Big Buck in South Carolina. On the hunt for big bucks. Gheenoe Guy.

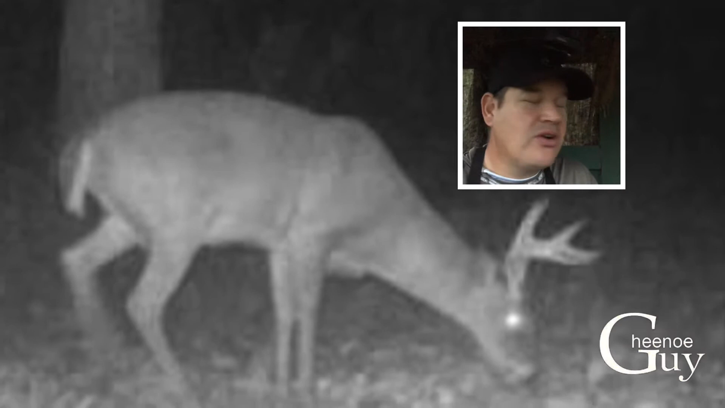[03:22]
Handlers, not so much. So me and Ashlyn's come up with a nickname. We gotta call it beefcakes. Because it's basically gone to the deer gym and has skipped leg day.
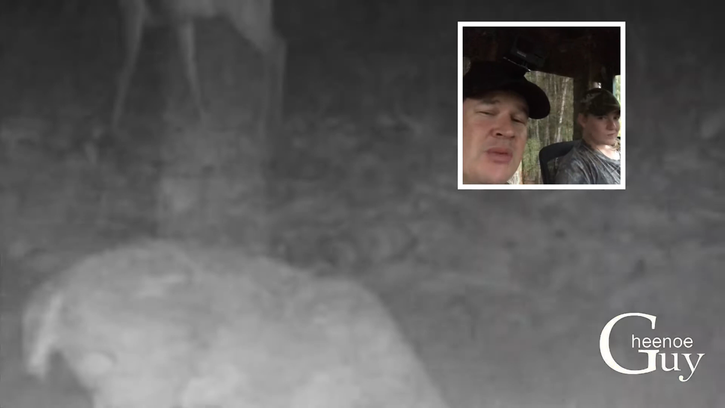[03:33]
Or we say skipped antler day. But he's got a big body. So we're gonna go look for him and hopefully he'll pop on out.